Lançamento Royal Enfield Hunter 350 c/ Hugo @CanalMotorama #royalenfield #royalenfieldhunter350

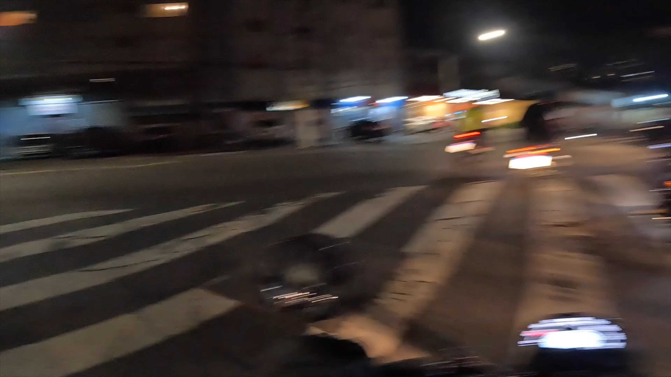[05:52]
Com um torquezinho em baixa Que a gente está acostumado aí E é isso aí Bora lá Rodar com essa máquina Por São Paulo E Night Ride Quem me conhece Sabe que eu gosto Bastante De rodar à noite Cara É um negócio que É diferenciado E você vê
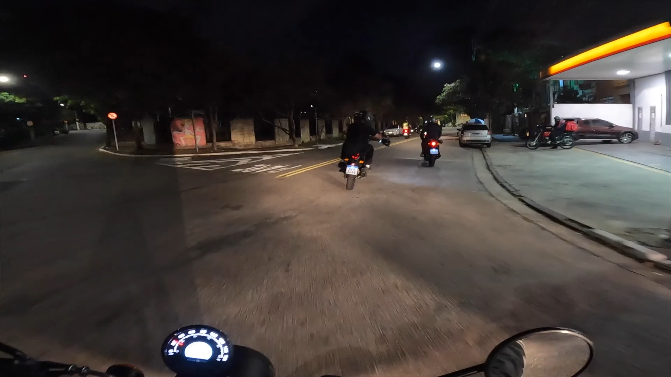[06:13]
a cidade À noite também Você vê ela por outros ângulos Do que você está acostumado Normalmente Eu preciso ajustar mais espelhinha aqui Passando em lugares clássicos Pinacoteca Um clássico aí Da cidade E lembrando E lembrando Vão ter dois modelos
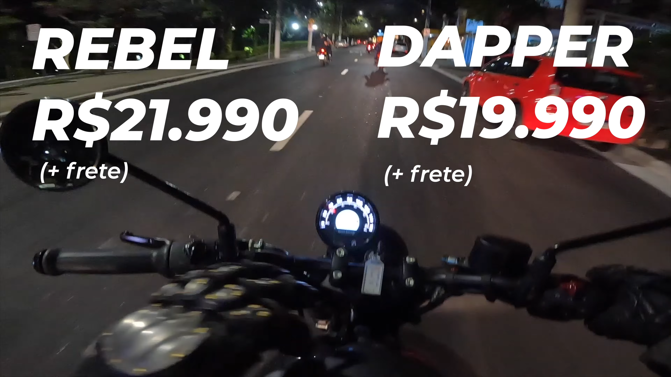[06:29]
Um que vai vir com o triper aqui E outro que vai vir sem o triper Então são dois modelos aí Que estão disponíveis No mercado E olha só Por isso que eu falo Os
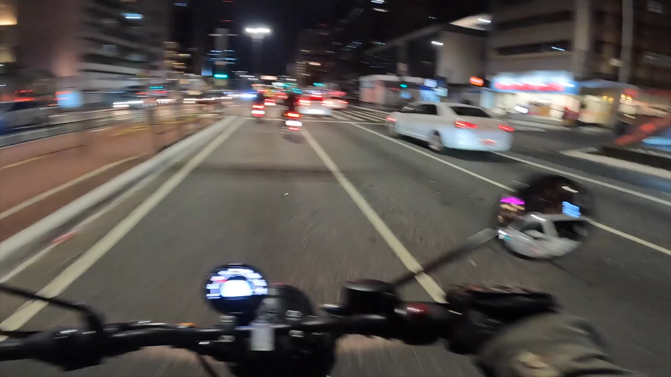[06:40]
Night Rides Dá um rolezinho Por São Paulo Passando aqui Na Avenida Paulista É muito show É muito show E agora vamos passar Lá no Paquembu Um rolezinho Por São Paulo mesmo Para poder
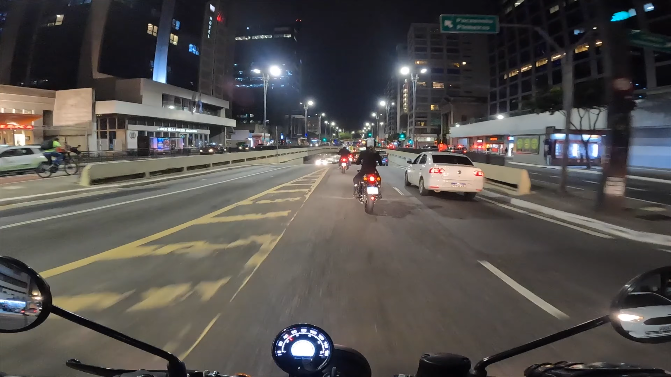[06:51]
Experimentar Esta máquina Aqui na cidade De São Paulo E agora Aqui passando Naquela ladeirona Do Paquembu O que eu falo Tem que ficar se acostumando Nessa moto Porque eu estou muito acostumado Com a minha Continental GT Então claro Quando você muda de moto Você tem que ter Consciência das peculiaridades De cada moto Por exemplo Uma monocilíndrica Ela vai chegar no headline Dela mais rápido E tudo mais Então É algo Que vai fazer Essa diferença
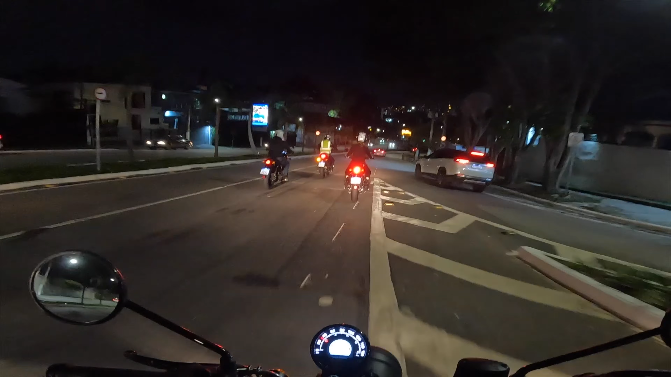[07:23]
aí Quando eu estou pilotando E passando Essa sensação aí Para vocês Então Coisas principais aqui Que eu já percebi O negócio do rake dela Realmente Faz uma diferença Quando a gente está Fazendo manobras Rápidas E tudo mais Principalmente Quando você precisa entrar E sair do trânsito Então Essas coisas Vão